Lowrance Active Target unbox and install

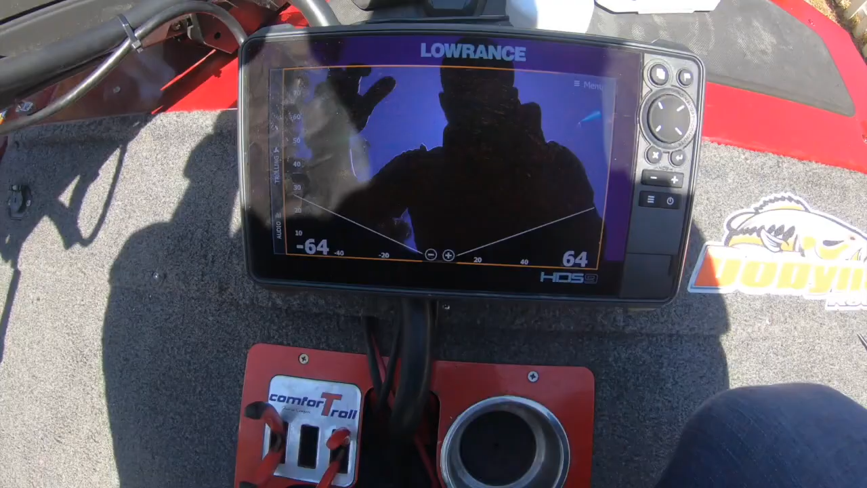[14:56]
can't really see anything we're active it's on auto right now
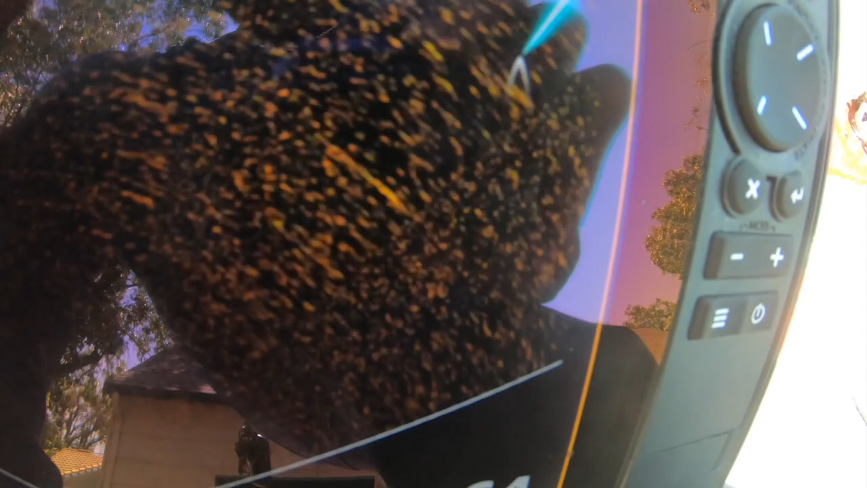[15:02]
but we are uh we got it going guys
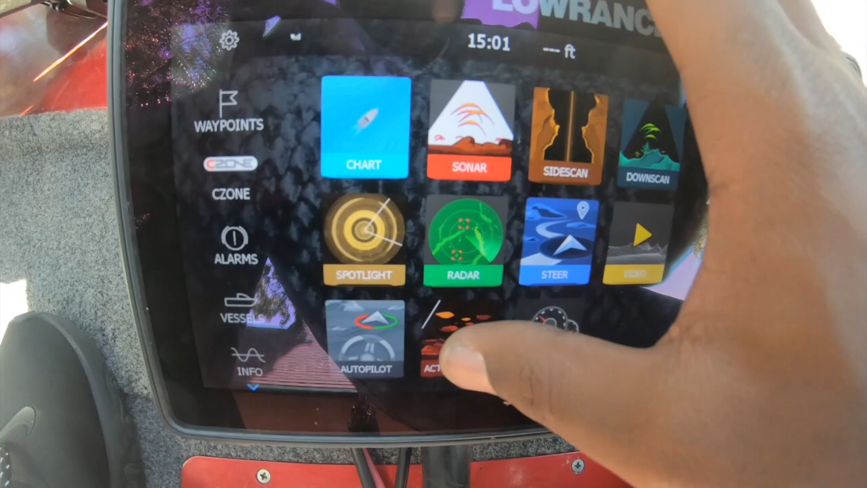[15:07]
i went down so you're not
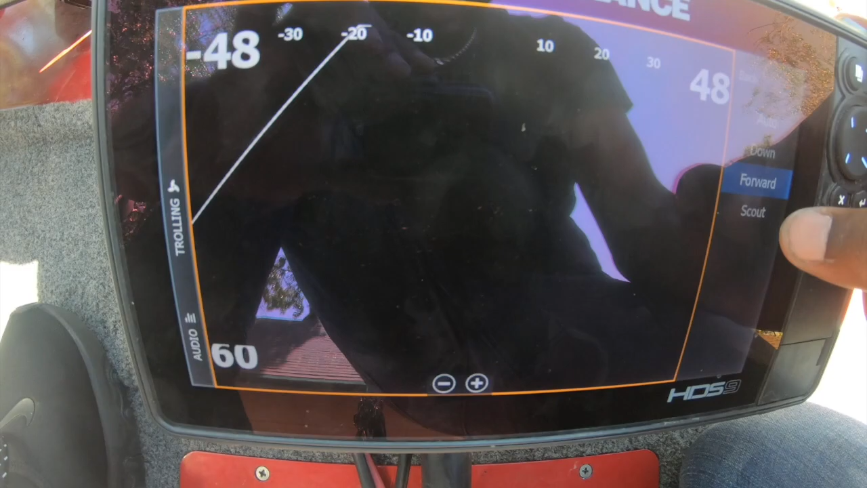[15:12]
going to get much just because it's uh basically in scout right now so